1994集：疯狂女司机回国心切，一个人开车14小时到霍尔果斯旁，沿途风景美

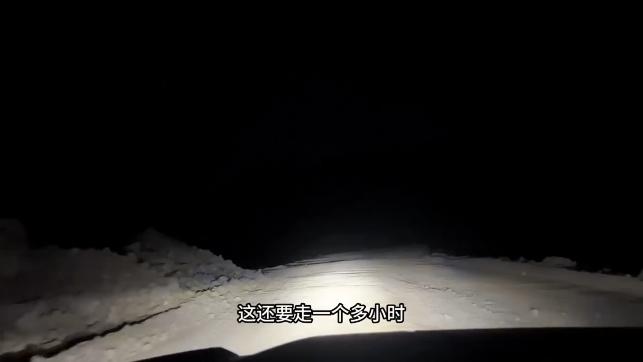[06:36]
我的天哪居然修路这还要走一个多小时这是在哈萨克斯坦我的妈呀前不着村后不着地
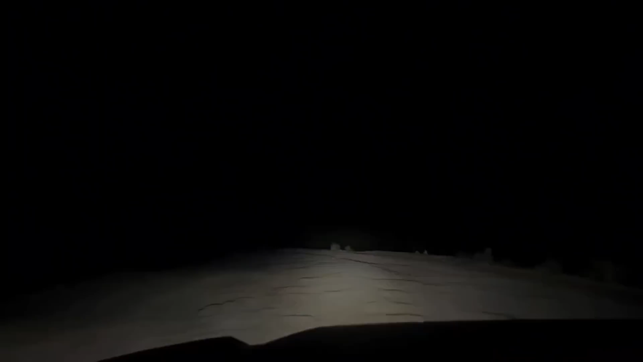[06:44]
这旁边就是霍尔果斯口岸了明天再过去现在太困了移交睡醒都快10点了看一下